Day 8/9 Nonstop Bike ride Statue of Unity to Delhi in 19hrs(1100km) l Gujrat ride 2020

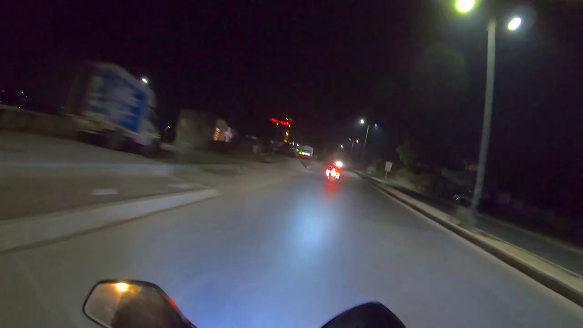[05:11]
तो गाइस ये है उदयपुर, हम पहुंच गए हैं उदयपुर और समय पूरे 9 बज चुके हैं। अब कहीं थोड़ा रेस्ट करेंगे क्योंकि 162 किलोमीटर नॉनस्टॉप चलाई है। जहाँ से हमने फ्यूल लिया था गुजरात से, वहाँ से कंटिन्यू नॉनस्टॉप चलाई है बाइक अपनी। और रोड की तो हालत मैं बता नहीं सकता, अभी अंडर कंस्ट्रक्शन रोड है।
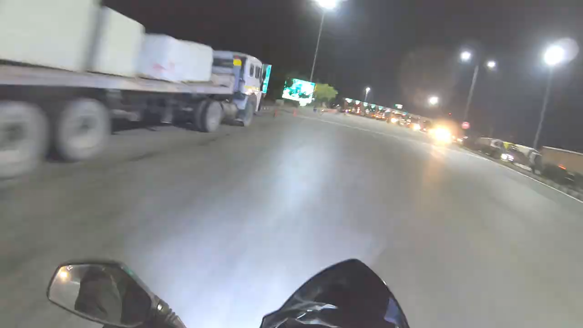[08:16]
तो गाइस ये है किशनगढ़ का टोल।
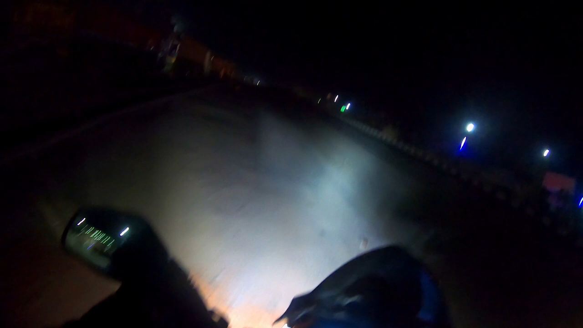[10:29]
क्योंकि बिल्कुल ख़त्म हो चुका था पेट्रोल, आखिरी पॉइंट भी ख़त्म हो गया था और डर लग रहा था कहीं पेट्रोल पंप खुले ना हो।
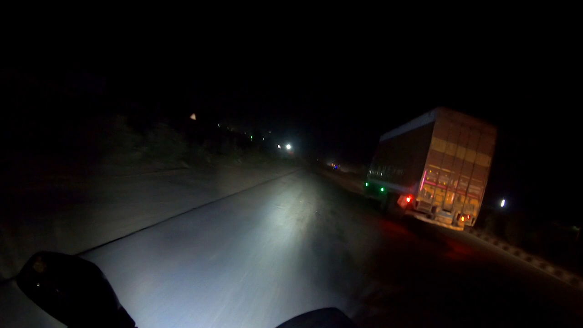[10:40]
तो बाईपास रोड आने वाला है जयपुर वाला, जो बाईपास